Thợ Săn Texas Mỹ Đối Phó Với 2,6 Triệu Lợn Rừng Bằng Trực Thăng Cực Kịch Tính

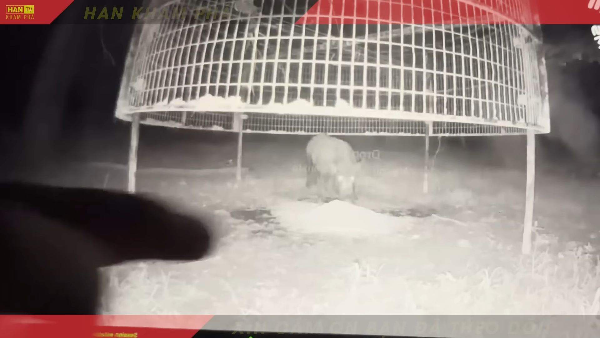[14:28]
Ngoài phương pháp săn bắn, phương pháp bẫy cũng được các thợ săn sử dụng để săn bắt những con lợn rừng khổng lồ Bẫy thả là một loại bẫy hiệu
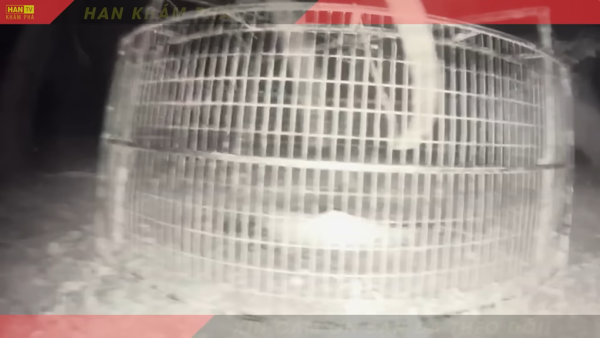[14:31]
quả được thiết kế lồng bẫy trao trên cao giúp cho lợn rừng có thể nhìn xuyên qua bẫy từ mọi phía, trao chống cảm giác an toàn hơn
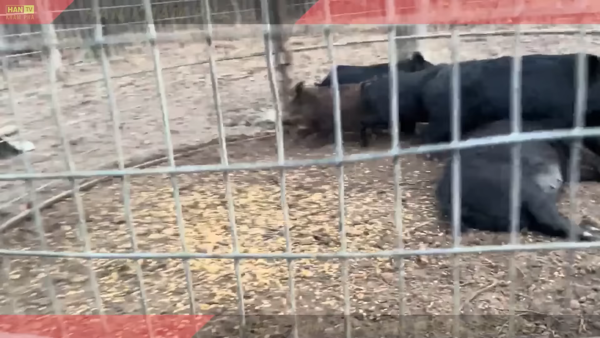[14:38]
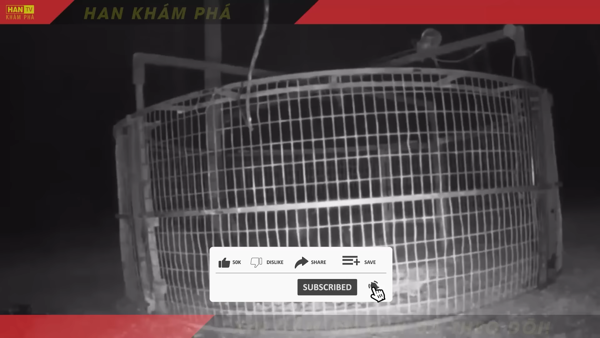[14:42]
Điểm đặc biệt là bẫy thả còn có khả năng kích hoạt từ xa thông qua Internet Ngoài ra, loại bẫy này rất dễ tháo láp và di chuyển đến vị trí khác
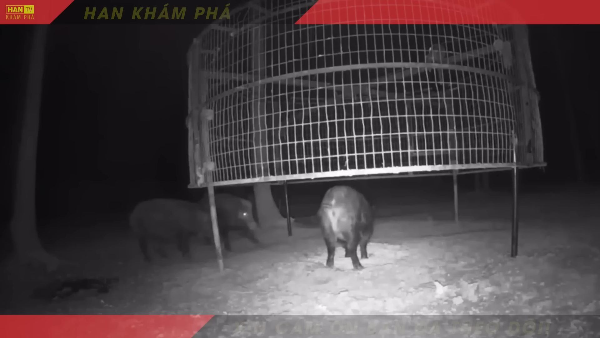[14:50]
Các bạn có thể thấy là những con lợn rừng này đã bị thu hút mầy mồi trong bẫy và chúng đang ăn mồi một cách ngon lành Thật bất nờ, chiếc bẫy đã sập xuống và chúng không thể trốn thoát